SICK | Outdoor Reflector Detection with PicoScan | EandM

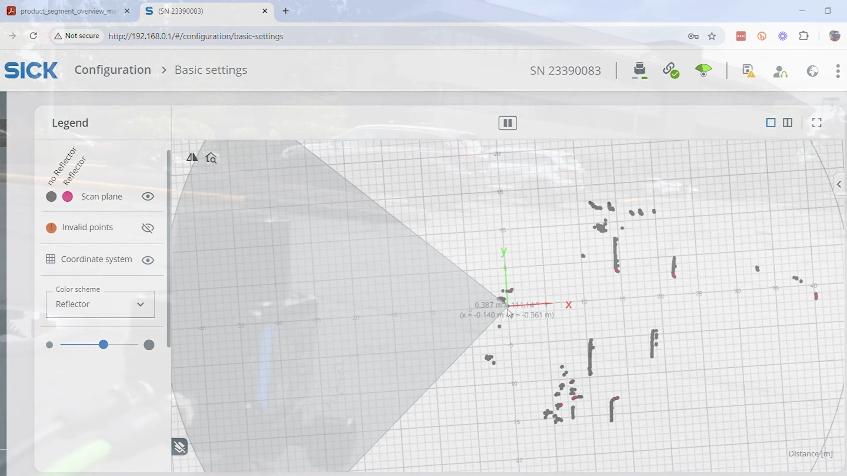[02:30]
And if you get on the eyeline of that PicoScan, you'll see a white little tower right all the way over there, 40 meters away.
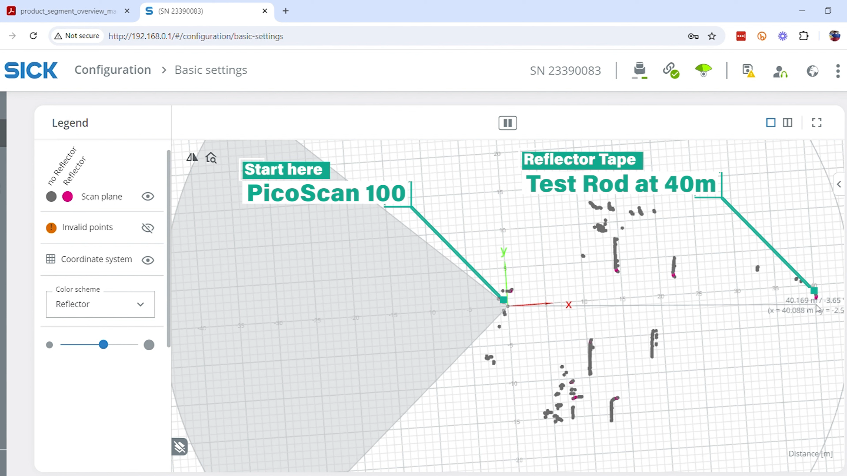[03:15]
right around here, that's where that test rod is at. As you can see, there are other things that the PicoScan is registering as reflectors.